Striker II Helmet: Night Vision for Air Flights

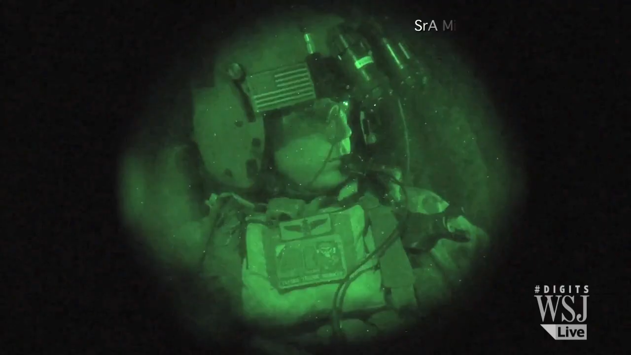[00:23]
Currently, air missions after dark require pilots to wear them over their helmet,
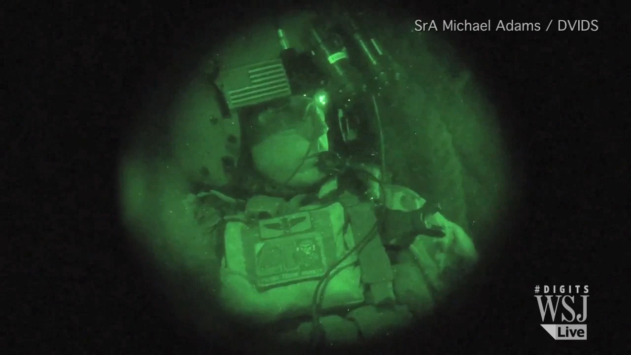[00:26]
but they take time to adjust and can weigh up to a pound.